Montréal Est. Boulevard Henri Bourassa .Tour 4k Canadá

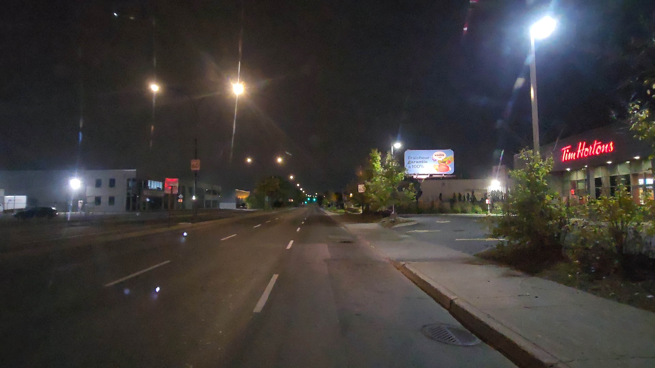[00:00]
che che travel buenas noches a todos los amigos que nos siguen y bienvenidos bueno buenas noches es media que es media casi medianoche y estamos acá por el boulevard de henry burasa pero estamos en montreal este papá estamos lejísimos por acá sería
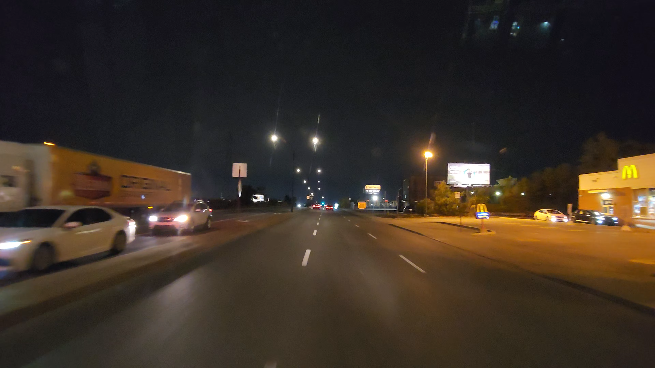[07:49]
y henry burasa creo que por ahí bueno eso se lo investigo por otra ocasión vamos a meterle el pie papá mismo con la amarilla roja
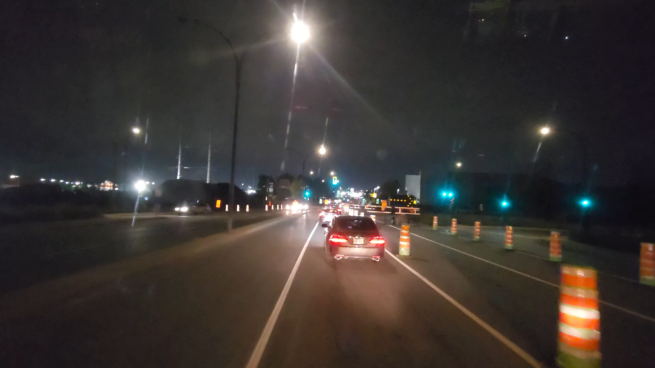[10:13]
no se podrá pasar si se puede pasar está abierto hay una hay una vía abierta y si hay una por ahí pasamos nosotros a voy a pasar ahora por el concesionario de coche yunday donde el fin de semana estuve cambiando el fin de semana no fue el lunes estuve cambiando
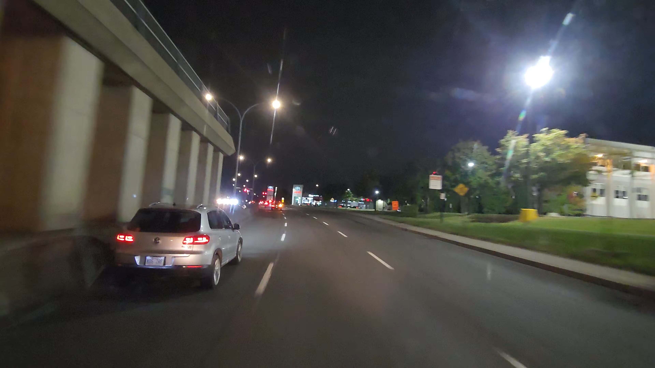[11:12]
bueno lo que hay que trabajar allí puede tener todo lo que quiere pero mientras más tiene más fuerte tiene que trabajar y aquí a la derecha tenemos el concesionario Toyota de Montreal Norte no sé si se logra ver en la cámara ahí a mi derecha en rojo está escrito Toyota y al lado del del rojo está escrito en color blanco Montreal Nord en francés ah le había dicho que le iba a enseñar una palabra sería bueno si le enseño una palabra por vídeo
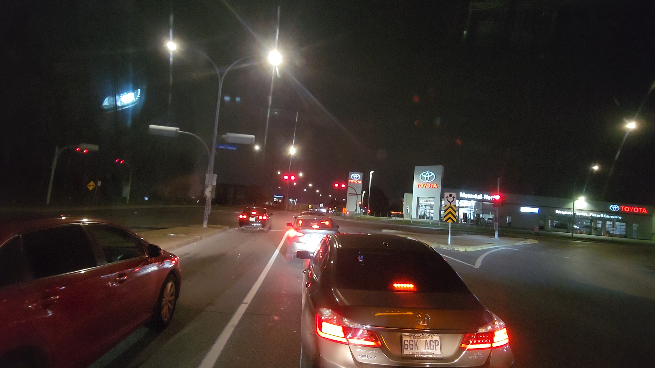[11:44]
lo que hace falta que no le repita la palabra y bueno si se la repito mejor así se aprende es como decir buenas noches cuando te vas a dormir bonnui
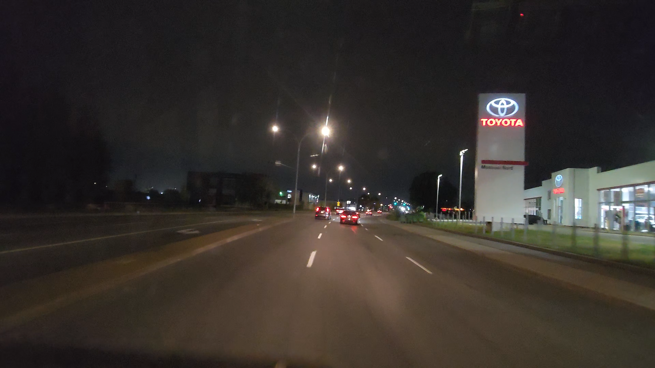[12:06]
bonnui bonnui ahí lo tienen ya bonnui y que más por aquí hay unos cuantos concesionarios creo que está el Kia me parece también la gasolina la gasolina hoy veo que está a 166 aquí veo la policía aquí ahí está esperando alguien que venga a sexo de velocidad para caerle atrás
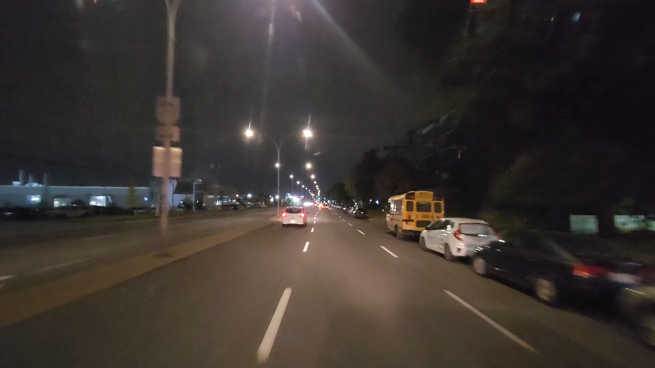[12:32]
oh salió de atrás de mí espero que no sea a mí porque yo no voy a sexo de velocidad estoy pasando el concesionario de coche ahora a Kia de todas formas aquí hay un punto de policía aquí mismo Montreal Norte voy a pasar el concesionario Ford ahora aquí a la izquierda también
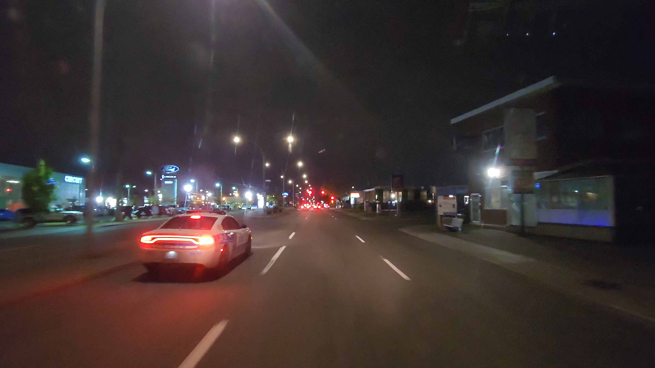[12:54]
Lincoln Ford y esa que va ahí a la izquierda mía es la policía esa que va a la izquierda mía es la policía
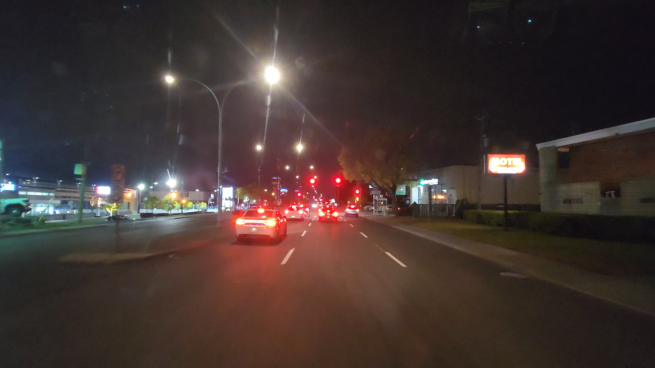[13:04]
estamos llegando ya al centro comercial de Montreal Norte y miren aquí en esta tienda al lado izquierdo donde
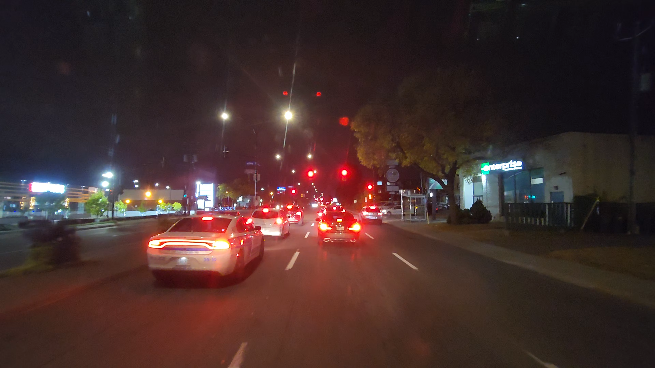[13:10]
venden muebles ya encendieron las luces de navidades ya están flachando en los arbolitos esta gente se adelantaron y hay bastantes decoraciones en la calle de esta es la policía mírenla aquí en mi izquierda hay bastantes decoraciones en la calle para el día de los muertos que es el 31 de este mes creo
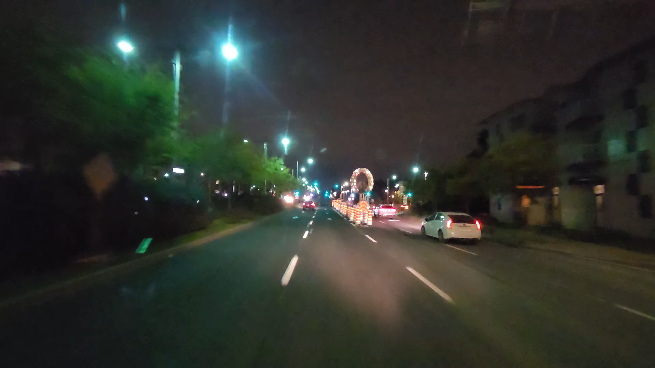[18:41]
bueno bueno bueno bueno y esta es la bola esta bola que tienen aquí mirenla aquí eso significa que estamos en Montreal Norte el símbolo de Montreal Norte es la bola redonda esa que está ahí